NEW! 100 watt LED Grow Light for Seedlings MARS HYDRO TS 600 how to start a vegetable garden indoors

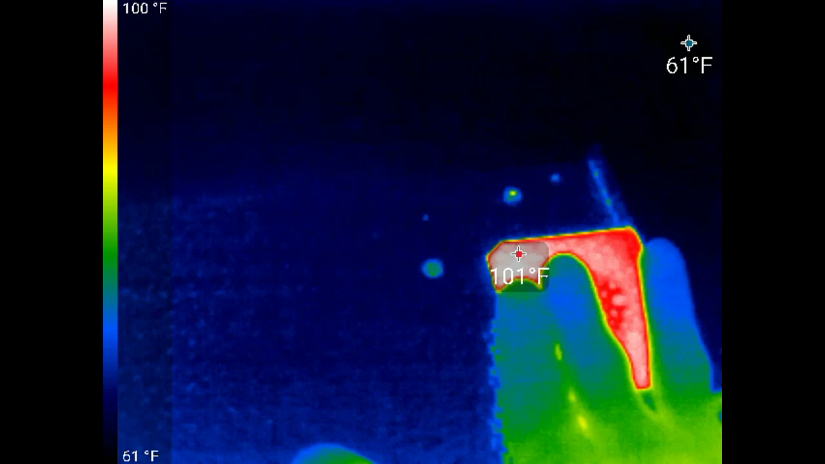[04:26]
On screen: scale top 100°F, scale bottom 61°F
lukewarm so the light really does seem super
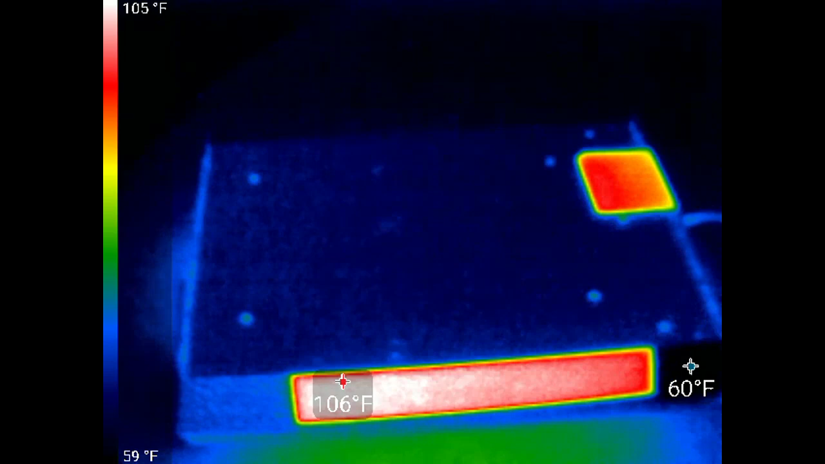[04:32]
On screen: scale top 105°F, scale bottom 59°F
efficient yeah there's just barely a little warmth there
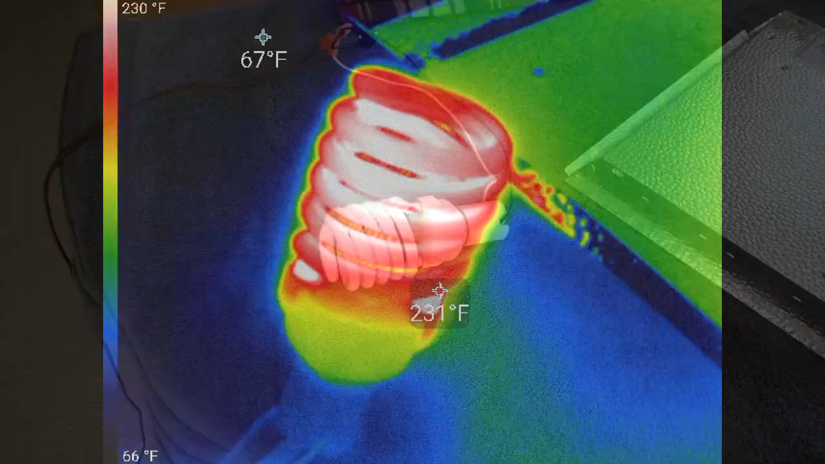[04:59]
On screen: scale top 230°F, scale bottom 66°F
as you can see 245 degrees this compact fluorescent light bulb gets much
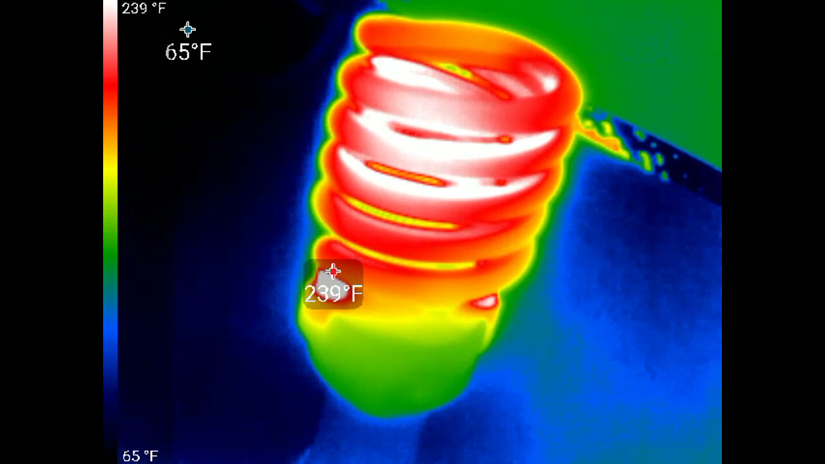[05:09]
On screen: scale top 239°F, scale bottom 65°F
hotter hotter than the LED light fixture